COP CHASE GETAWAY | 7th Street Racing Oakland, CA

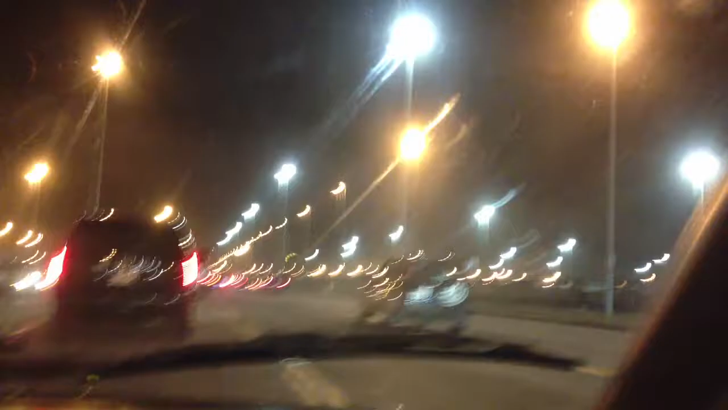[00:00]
Yo, so the cops came through.
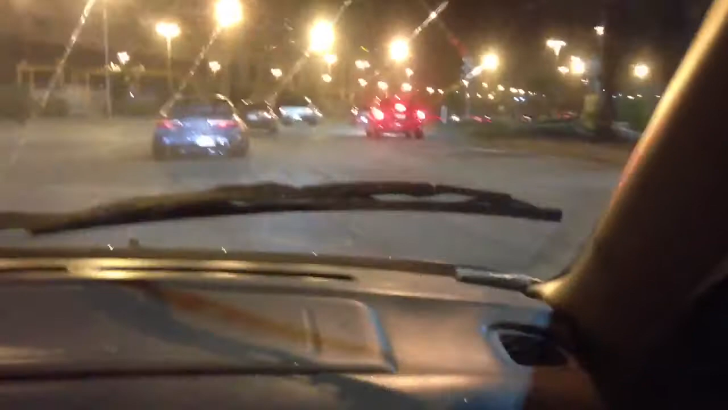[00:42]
I wonder if anybody got any tickets. I have my belt up. Go on, let me.
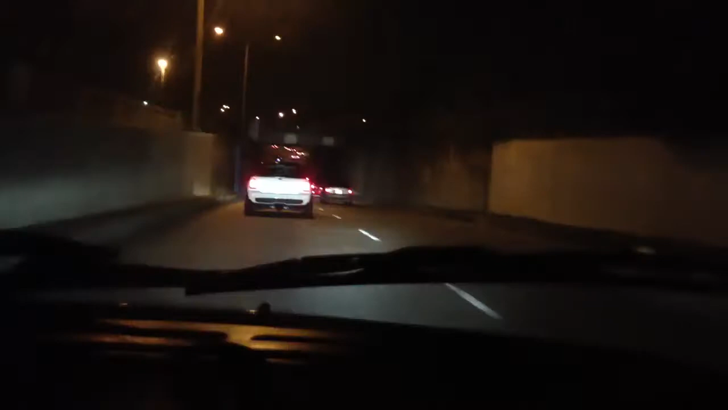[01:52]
Yeah. Jesus Christ. I swear to God, you're so lucky. You're so lucky you didn't get hit or anything like that, bro.
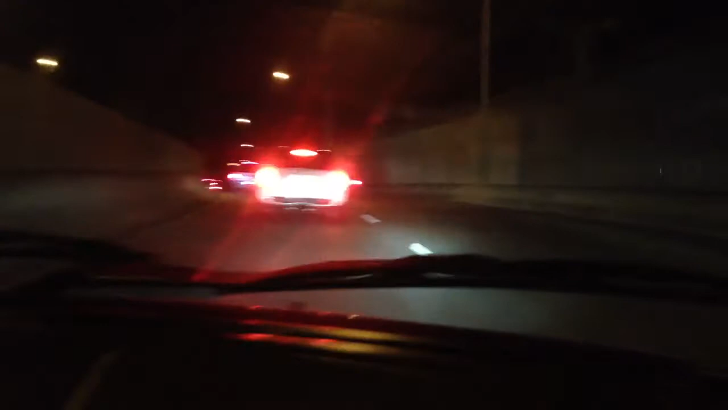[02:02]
See, the heck of course, we're just like flying. Everybody's cutting that way, why? Which way are you going? Uh, we're going like San Jose. San Jose's this way. 880.